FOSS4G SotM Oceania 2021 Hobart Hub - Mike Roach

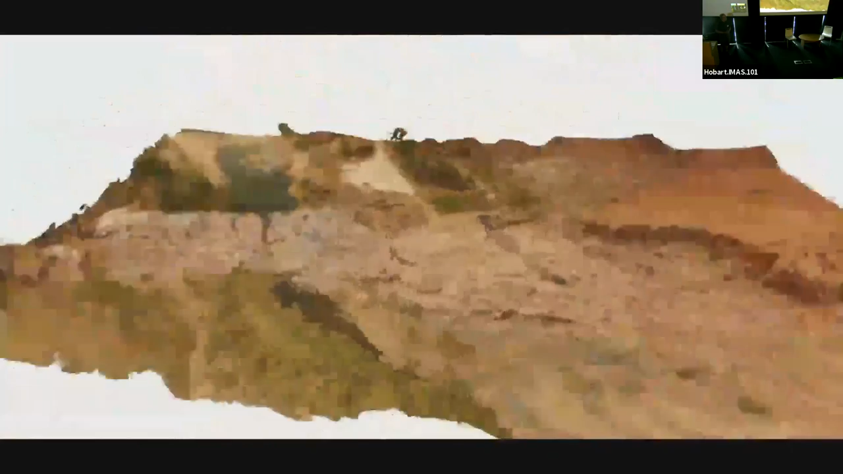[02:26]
So here's an overall drone-based model of the Marble Bar outcrop,
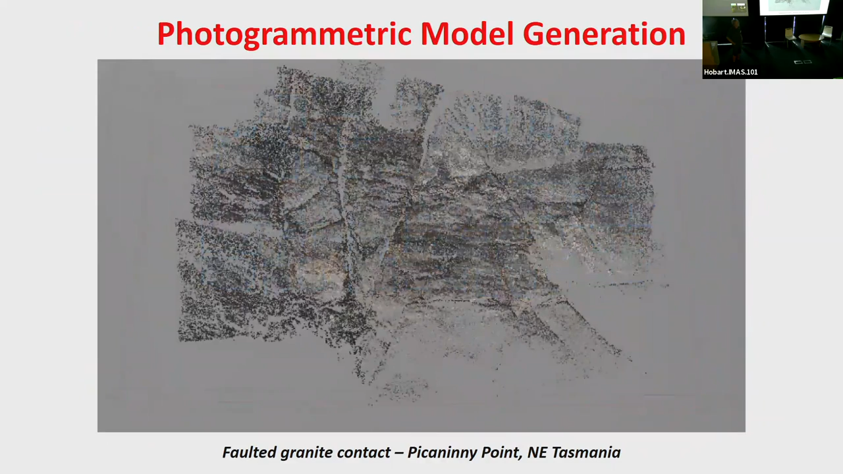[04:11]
These are located points that have been located by something called the SIFT algorithm. Then the next stage in the process that we utilise builds a dense point cloud. So here's a dense point cloud. We zoom in. There's a few million points here delineating in exactly the same way as we would have a LIDAR data set delineating the geometry,
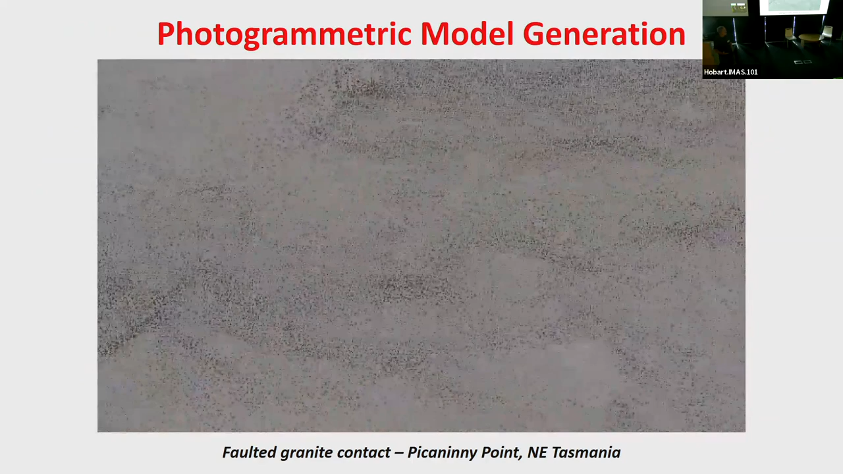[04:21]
but also the colour range of the image of the region. We then take those data and we turn them into a triangular regulated model, which is the stage now.
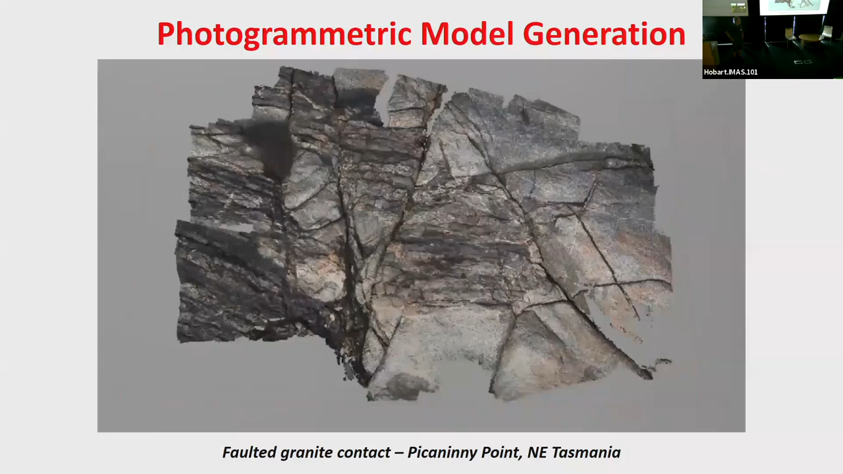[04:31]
And so now we've built a three-dimensional surface. And just to show you how readily we can capture the geometry of this object,
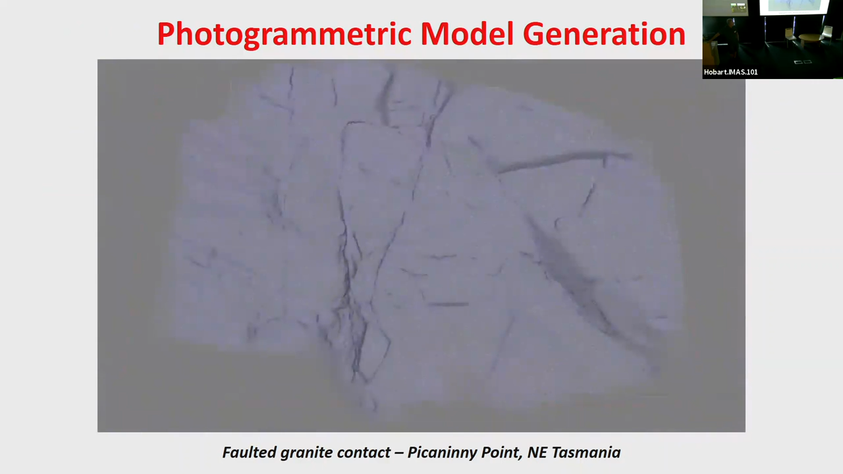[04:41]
if we now image this as a shade of relief model, you can see how effectively we've captured the geometry of this particular model, which we can place in a fully three-dimensional UTM coordinate frame.
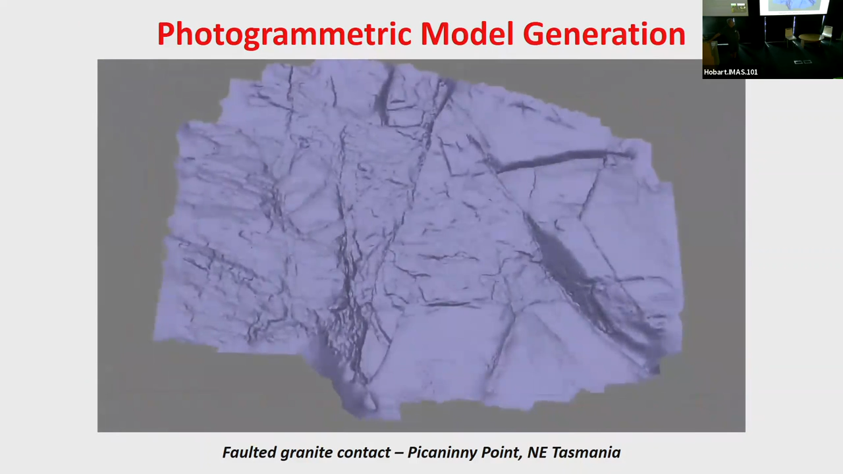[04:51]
The final stage then is texture map this. And for us in earth sciences, texture mapping is critically important because a lot of the information that we get from these models comes not from the geometry center,
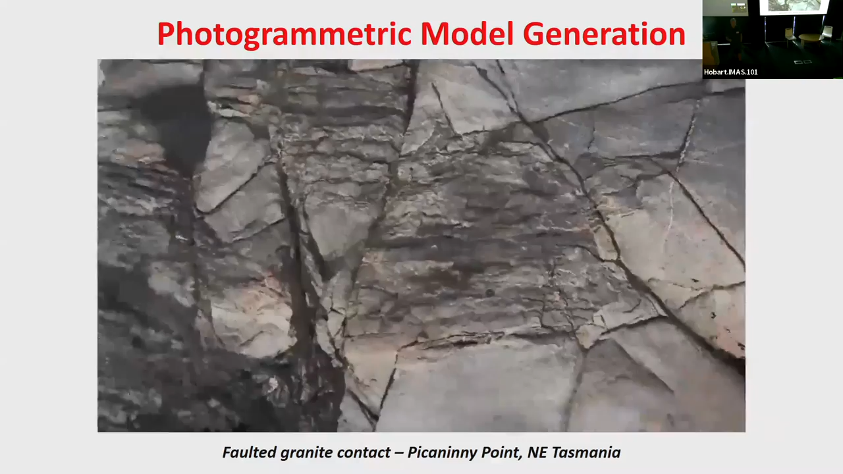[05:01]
but from the texture map. So having created models like this, what we really wanted to be able to do then was to say to our students and to others, we want you to be able to replicate what you can do in the field, what you can do in this actual locality.
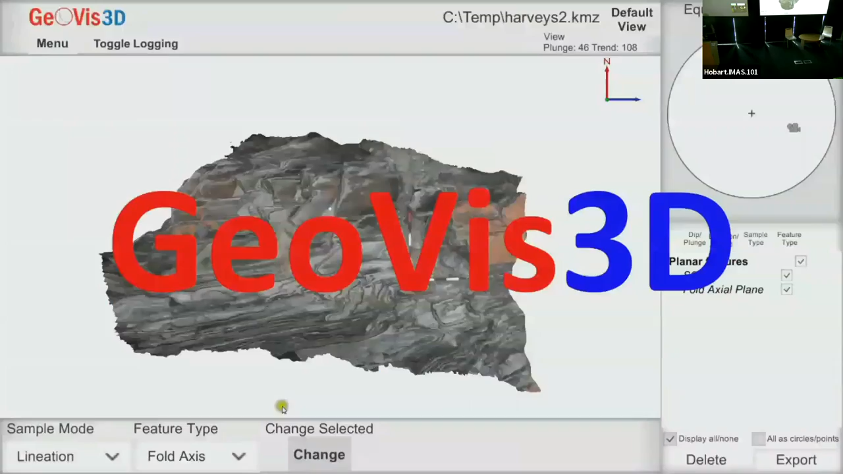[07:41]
So now this little video which hopefully we'll run will show you some of the capabilities of do this 3D running in slightly faster than real-time.
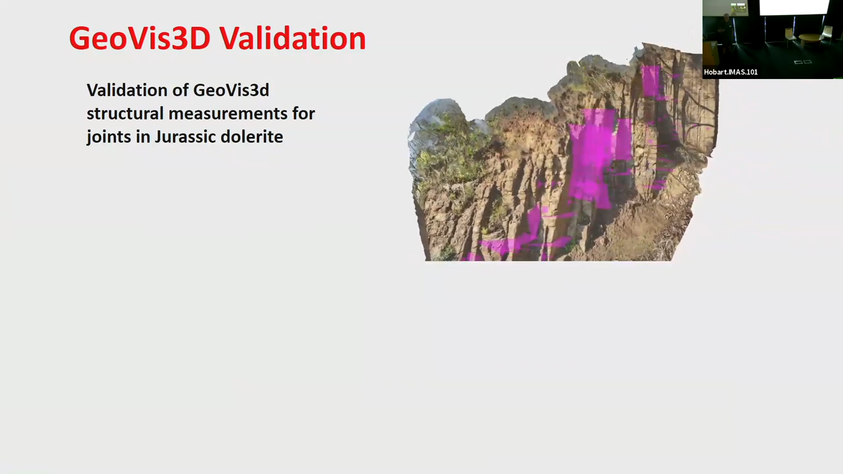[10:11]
rendition of this we measured all the features in the virtual space then we went out with a compass and we measured as many of them as we could with a compass and then we plotted them over the top of one another in this thing called a stereographic projection and we're pretty happy that we get based upon our procedures for acquiring a geological outcrop and then measuring we're getting what we could in